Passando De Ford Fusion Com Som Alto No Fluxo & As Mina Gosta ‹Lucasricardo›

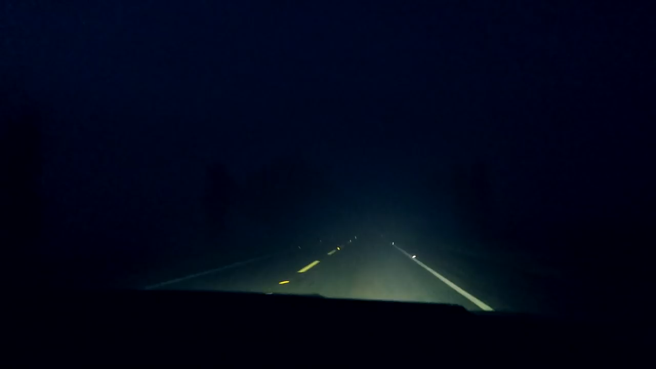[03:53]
parça Olha essa neblina aqui Mano, o bagageiro é sinistro Preciso de lado aqui, viu, filho Só as carretonas malucas Acabou com o pôr do sol, filho Brota Agora tá doido Da melhor forma ainda, né, pai Continuo logo o John, cara